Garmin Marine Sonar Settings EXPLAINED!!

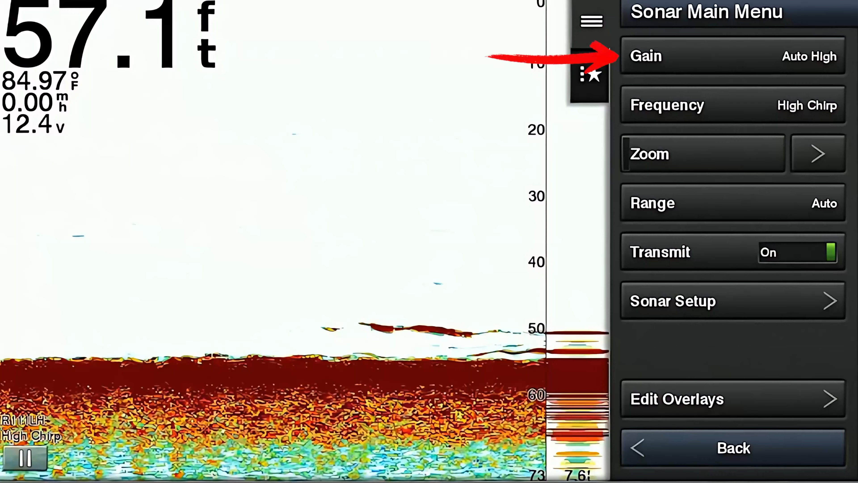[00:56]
On screen: depth 57.1 ft, water 84.97°F
So the very first item on the menu is the gain and the gain, what it does is the gain controls the sensitivity of the transducer. So the higher the gain, the more sensitivity, making the sonar more responsive to weaker echoes. And this is going to be really useful for detecting small or distant targets in situations of low visibility. Increasing the gain also increases the amount of noise that you could see on your screen.
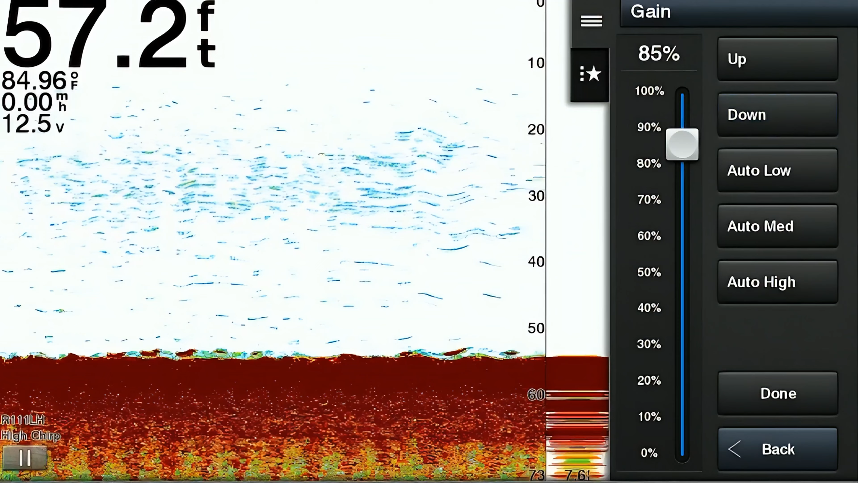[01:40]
On screen: depth 57.2 ft, water 84.96°F
And then lowering the gain is going to reduce the sensitivity, making the sonar less responsive to weaker echoes. This setting can help reduce clutter on the display caused by background noise and interference. And it's going to provide a clear view of larger and more prominent targets. Now, the next item on the menu is the frequency that your transducer is running on and really the available frequencies that your transducer can run on.
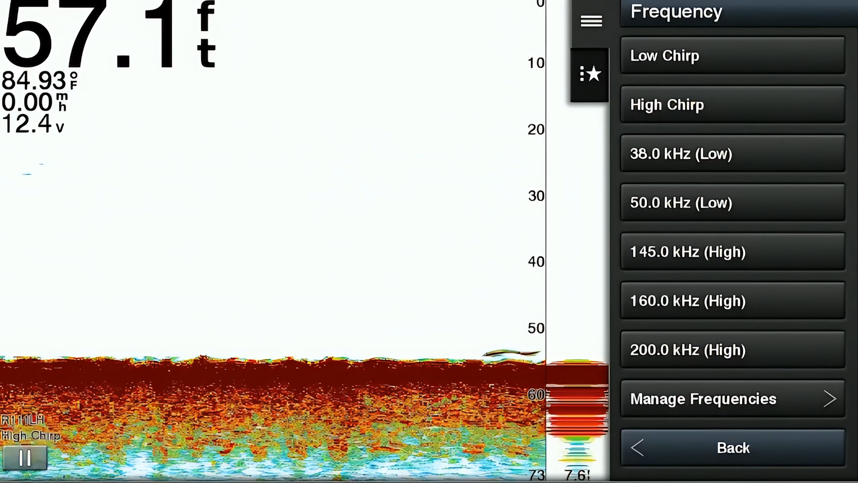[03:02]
On screen: depth 57.1 ft, water 84.93°F
The zoom feature is going to allow you to enhance the detail and clarity of the objects within the selected area. This feature is also very useful for pinpointing targets or observing
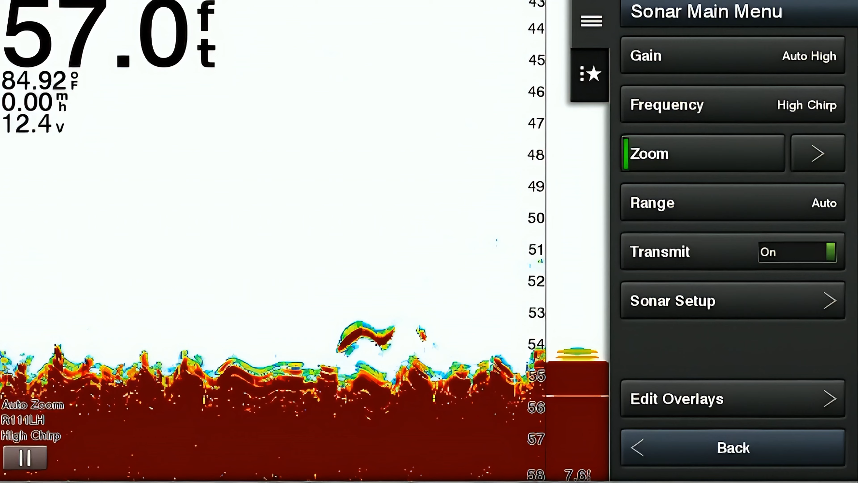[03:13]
On screen: depth 57.0 ft, water 84.92°F
details in bottom structure or a particular section within the water column. Now within the zoom feature, there's three different options that you can adjust. And the first one is the manual zoom. And this allows you to set the magnified area manual. The second one is the magnified feature.
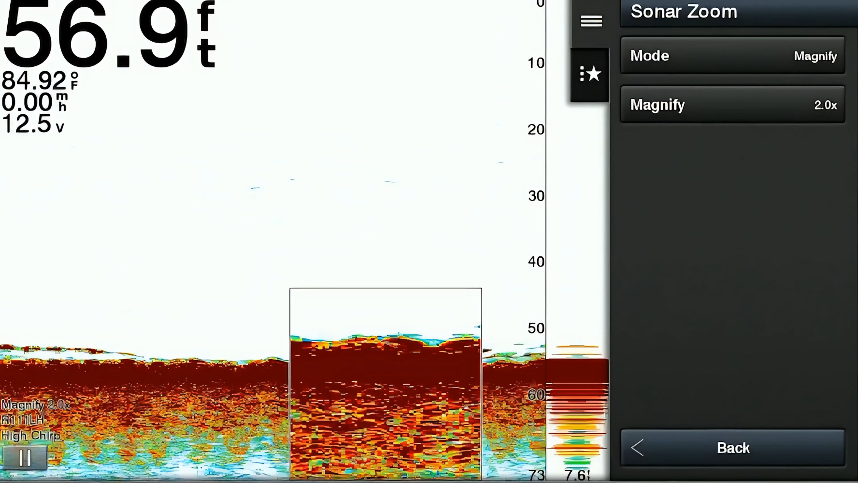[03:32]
On screen: depth 56.9 ft, water 84.92°F
And this allows you to enlarge a portion of the screen and enhance the resolution and detail of the selected area. And the third one on the menu is the bottom lock feature.
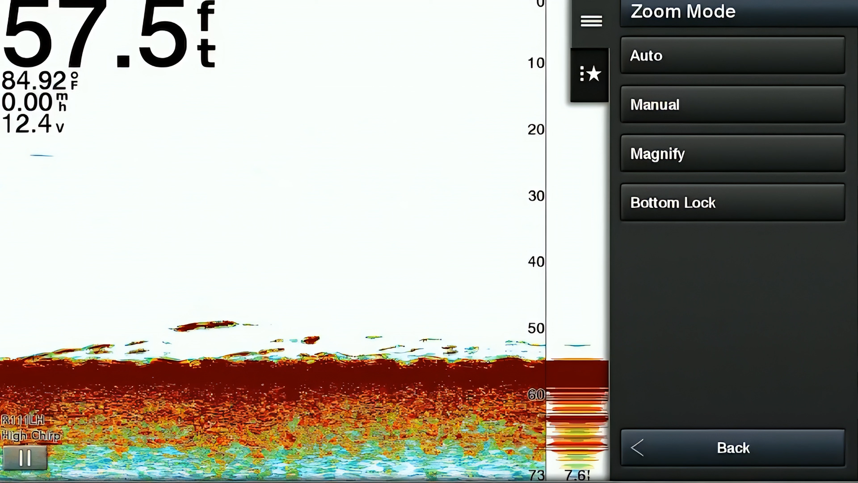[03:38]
On screen: depth 57.5 ft, water 84.92°F
And the bottom lock feature, what this does, it's going to keep the bottom of the display fixed. So this is going to ensure the bottom stays in the same location, even if you move into deeper water.
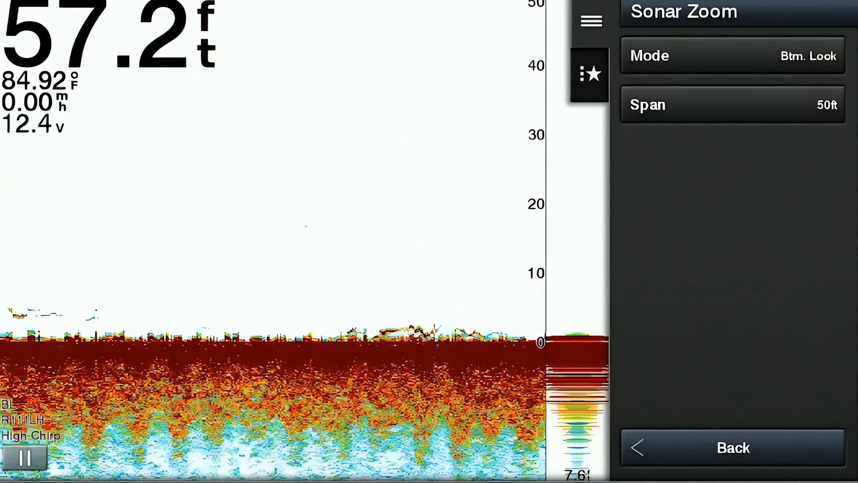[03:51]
On screen: depth 57.2 ft, water 84.92°F
And this prevents you from having to have to adjust the screen every time if you're going over drop-offs and the bottom might fall out of your screen. The next item is the range. This determines the depth range that is displayed on the screen. So in other words, by adjusting the range, you can control how much of the water column is visible from the surface to the bottom.
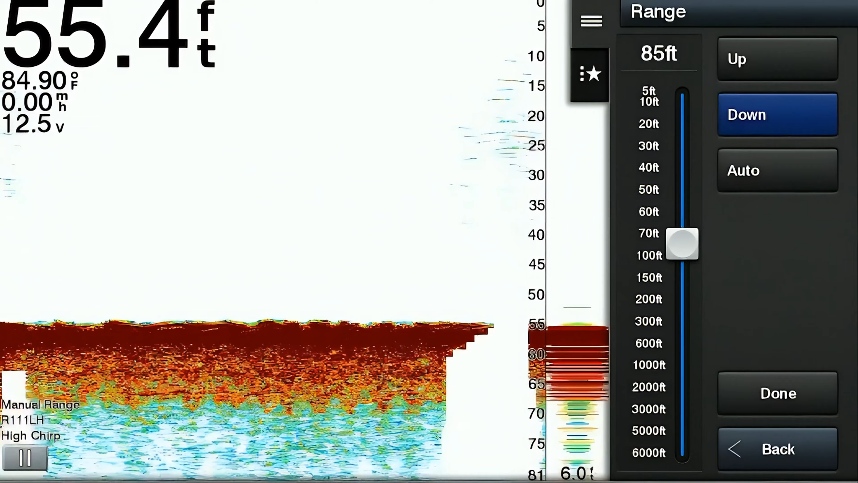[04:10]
On screen: depth 55.4 ft, water 84.90°F, speed 0.00 mph
So for example, setting the range from 0 to 100 feet will display from the surface to 100 feet down. So this is going to allow you to focus on specific depth ranges based on your fishing needs. The next item on the menu list is called transmit. Now this transmit, what it does is it turns the transducer on or off.
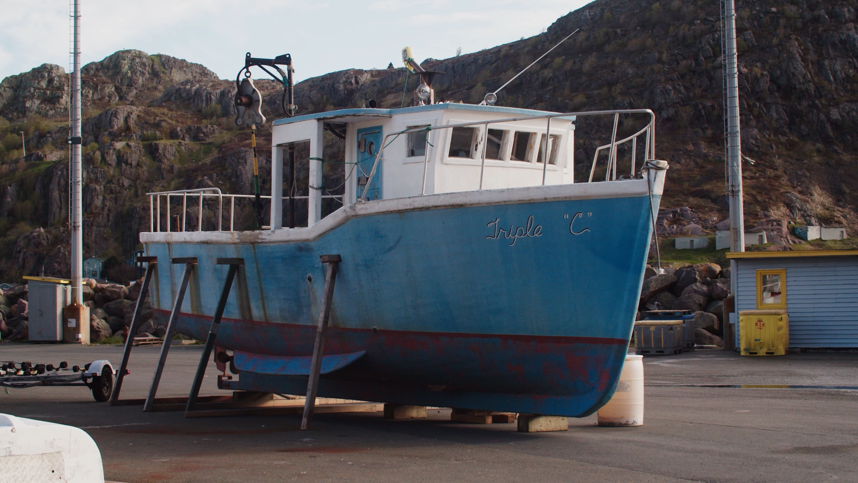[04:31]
And this is going to be very useful if you power on your unit while the boat's out of the water.
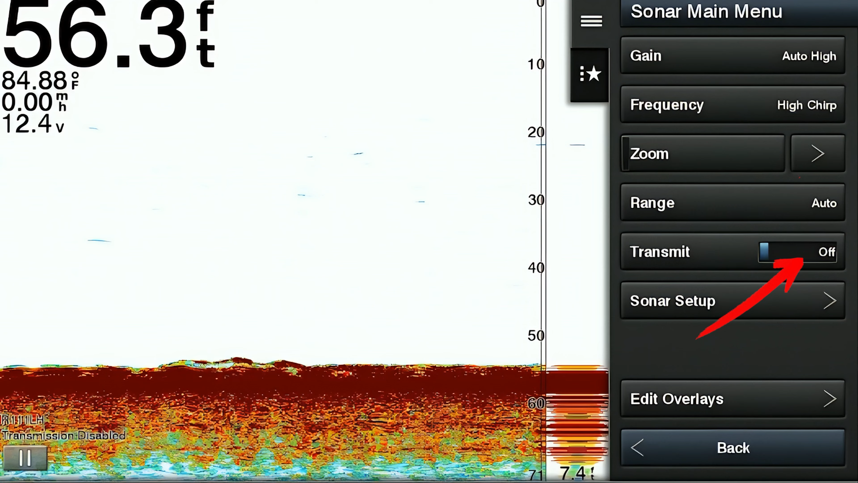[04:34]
On screen: depth 56.3 ft, water 84.88°F, speed 0.00 mph
Because it's going to ensure that your transducer does not get overheated and damaged. Now if you turned it off, don't forget to turn it back on when you put your boat in the water.
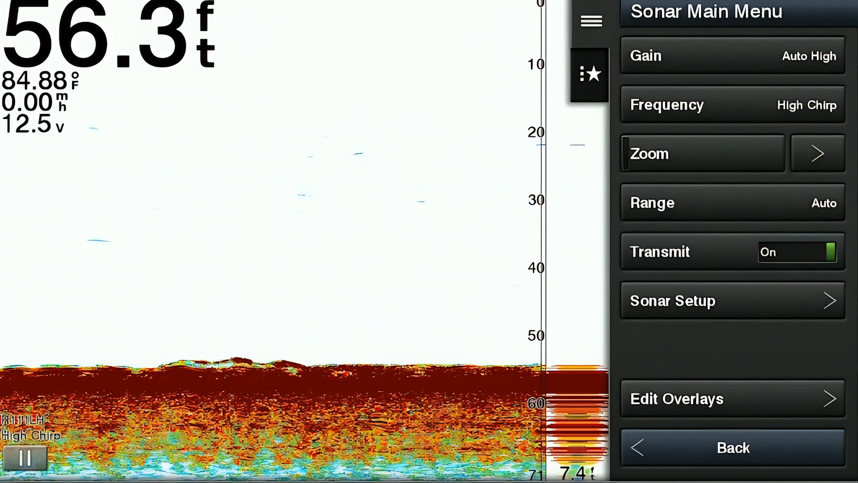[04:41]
On screen: depth 56.3 ft, water 84.88°F
And always remember, never turn on your transducer with the boat outside of the water. Now the next option on the menu is the sonar setup option. This is an extensive list of menu options that you can adjust. The first one in the sonar setup list is the scroll speed. And the scroll speed refers to how quickly the sonar display updates as the boat moves through the water. So a higher scroll speed means that the display updates more frequently, providing real-time data as to what's under the boat.
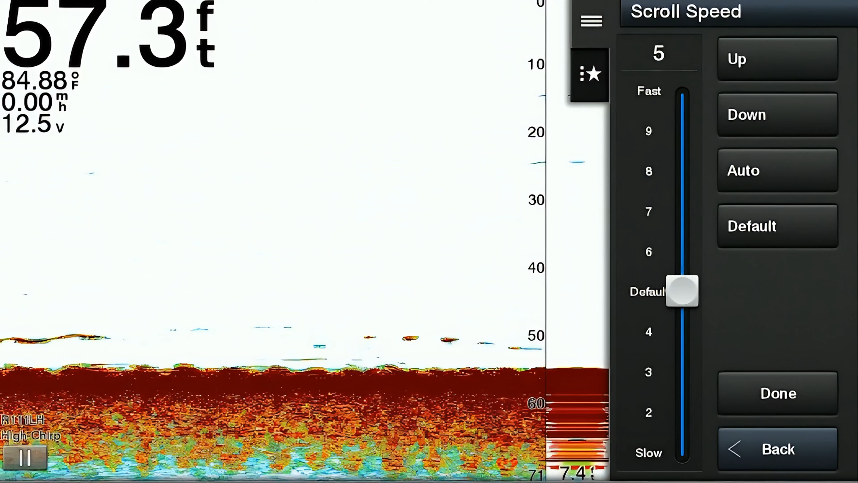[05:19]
On screen: depth 57.3 ft, water 84.88°F
Now this is going to be especially useful for fast-moving boats. And then a slower scroll speed will update the display less frequently. And this can be very useful when you're anchored.
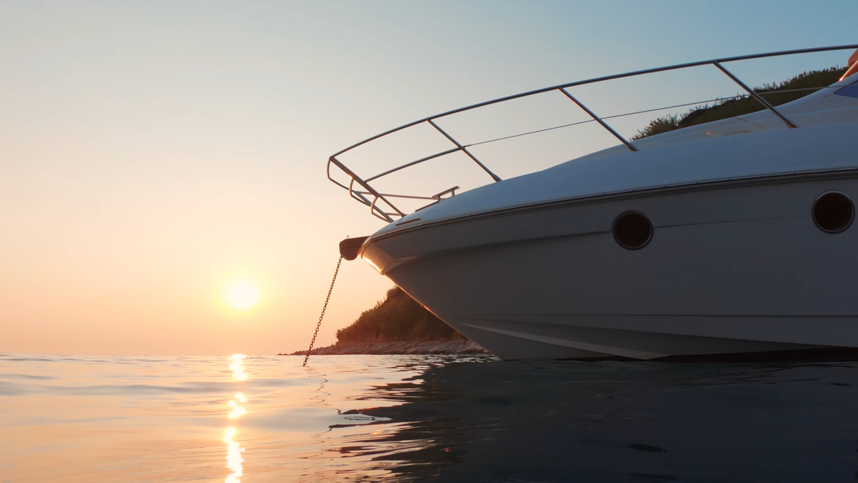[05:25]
This is going to help stabilize the image and reduce the flattening effect when anchored over structure. The next item is the noise reject feature.
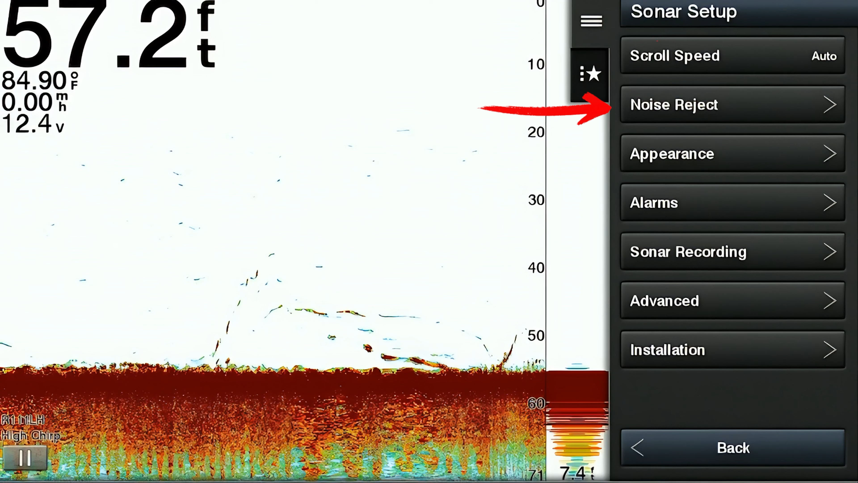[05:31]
On screen: depth 57.2 ft, water 84.90°F
Now this menu has five options within it that can be adjusted. So the noise reject feature helps you filter out unwanted signals and interference from your sonar display. This is going to really improve the clarity of the sonar image and it's going to make it easier to identify fish and underwater structure. Now the first item in the noise reject feature is called interference. Now this adjusts the sensitivity of the sonar
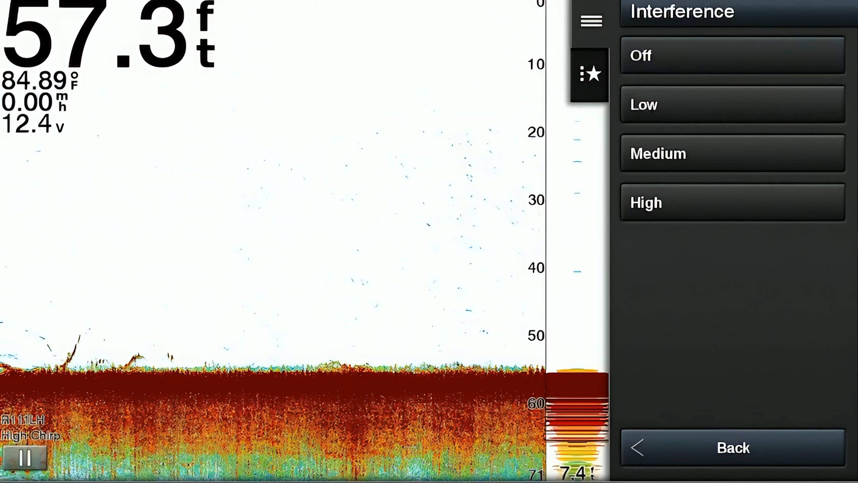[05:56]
On screen: depth 57.3 ft, water 84.89°F, speed 0.00 mph
to reduce the effects of other nearby sources of noise.
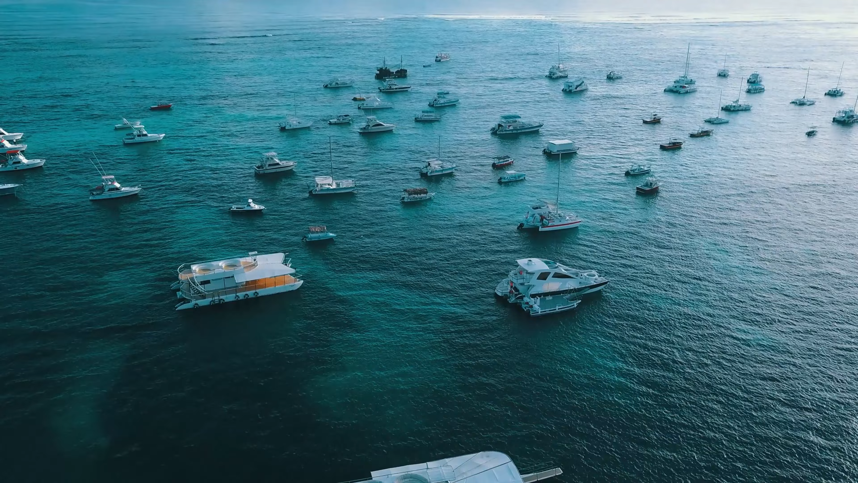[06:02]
This is going to be really useful in fishing in a crowded area of boats where their sonar can interfere with your sonar. Now the next item that we have is called the color limit feature. And this is going to allow you to increase or reduce certain colors that are going to be returned on the display image of the radar.
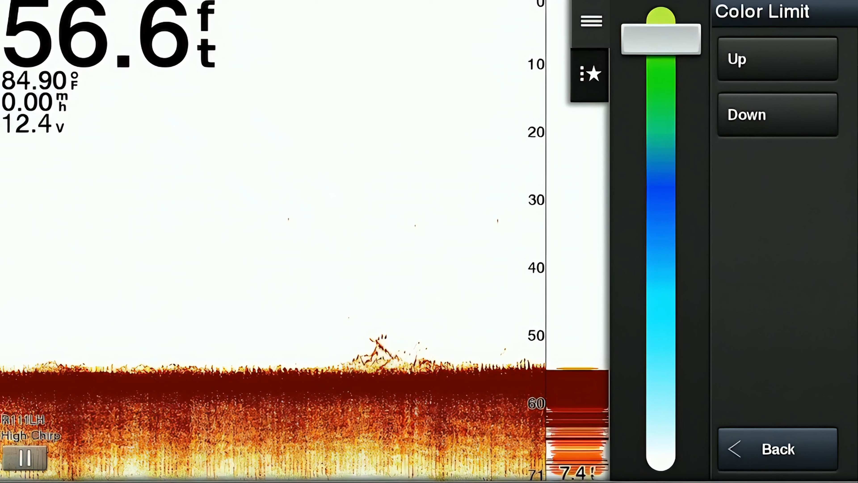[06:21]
On screen: depth 56.6 ft, water 84.90°F
And this can really help clear up the image by reducing or eliminating smaller objects or marks and they're only going to leave the more pronounced larger targets on the screen. The next feature is called smoothing.